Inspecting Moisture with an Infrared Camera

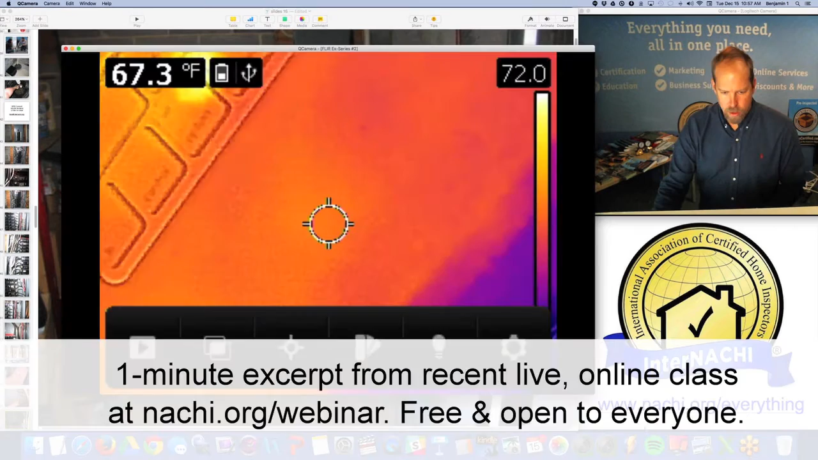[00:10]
On screen: spot 67.3°F
You can do all this kind of stuff. We train you on using an infrared camera.
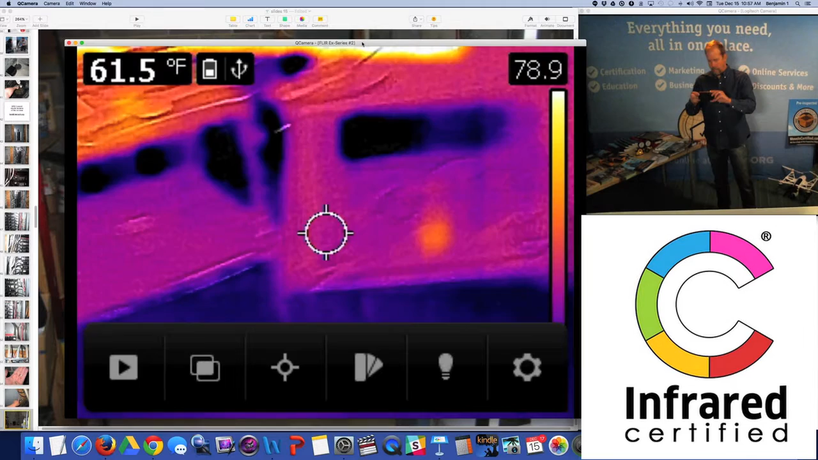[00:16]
On screen: spot 61.5°F
It's called infrared certified. It's a certification. And this is a FLIR C2, really nice for a pocket.
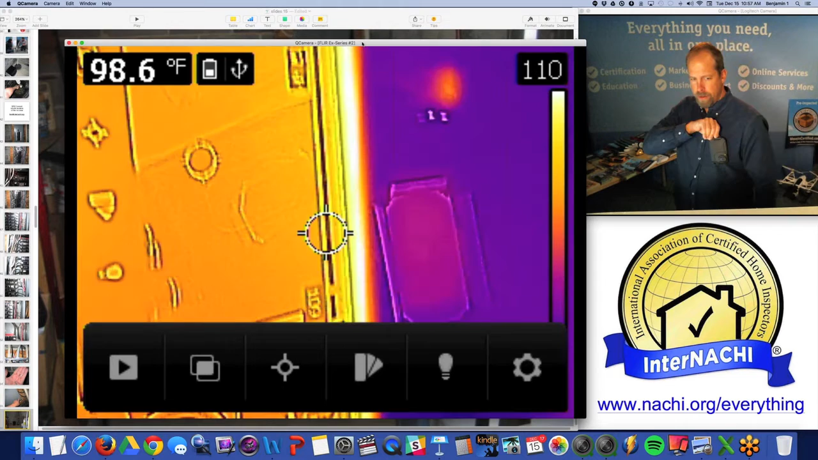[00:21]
On screen: spot 98.6°F
You can buy a FLIR C2 at Inspector Outlet. It's low resolution.
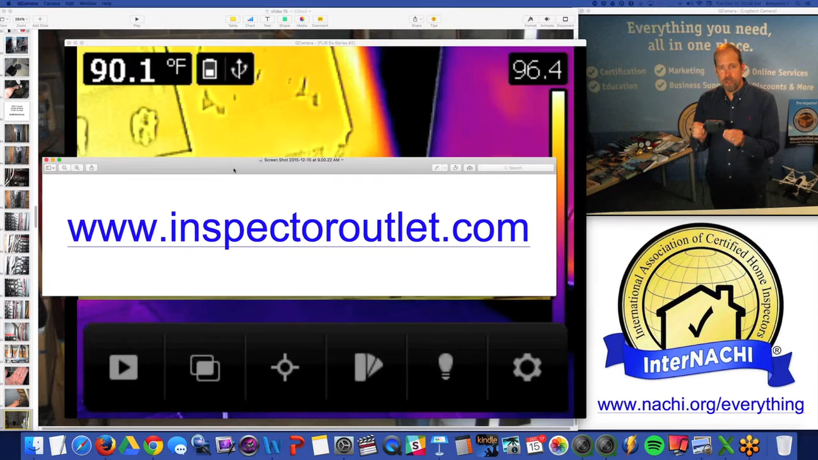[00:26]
On screen: spot 90.1°F
I'm not quantifying anything. I'm qualifying something. I'm looking for anomalies. I'm not measuring anything.
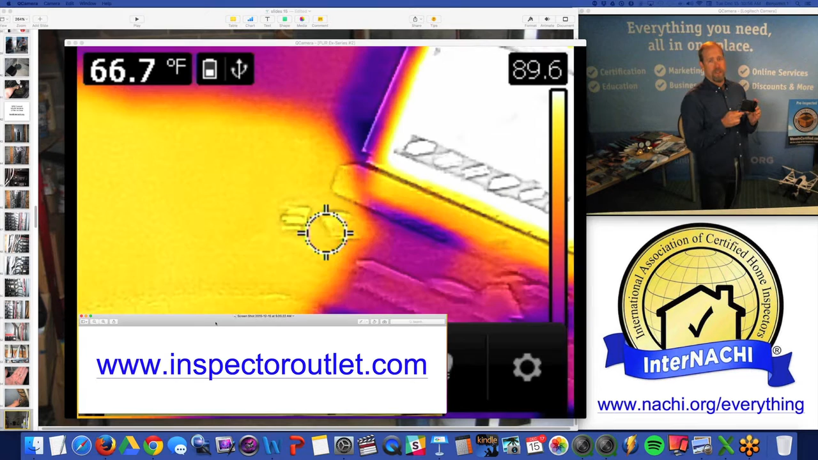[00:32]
On screen: spot 66.7°F
I could care less about the temperature. You know, here's a little spray bottle, and I sprayed it over there.
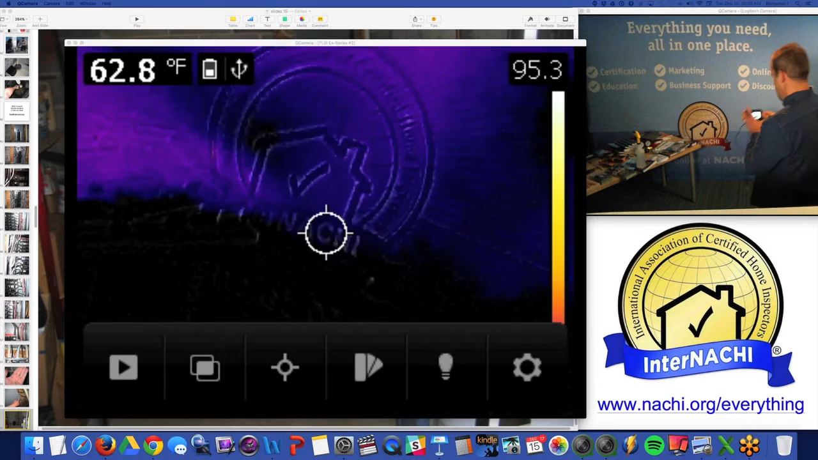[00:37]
On screen: spot 62.8°F
And from 10 feet away, I can see that that is a bit wet.
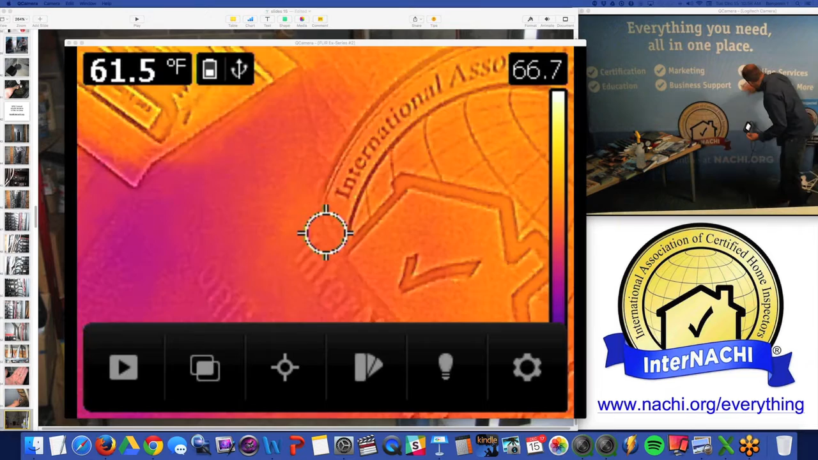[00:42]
On screen: spot 61.5°F
It even feels dry on my hand, and it's also on the floor. So if I was in a basement and I was doing this,
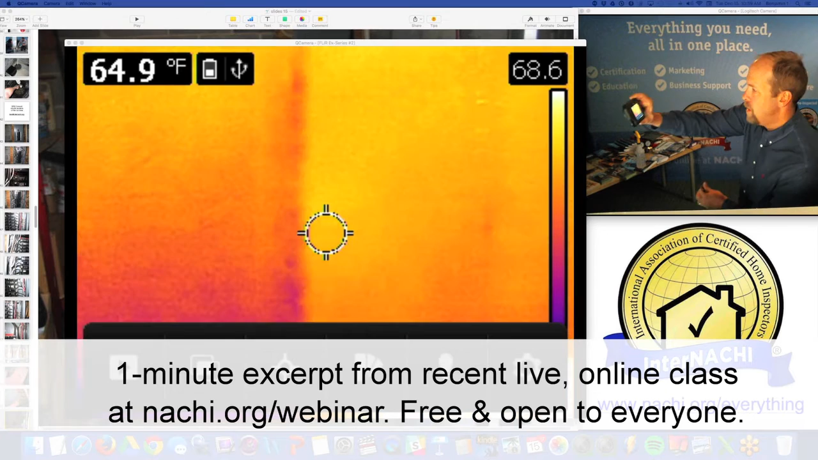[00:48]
On screen: spot 64.9°F
scrolling past, scrolling past, scrolling past, scrolling past, yeah,
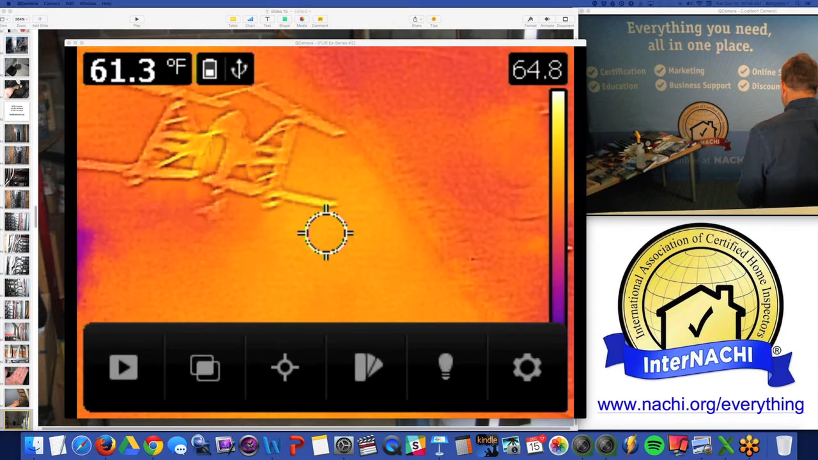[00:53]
On screen: spot 61.3°F
I could see that very quickly 10 feet away. And it's also part of my brand.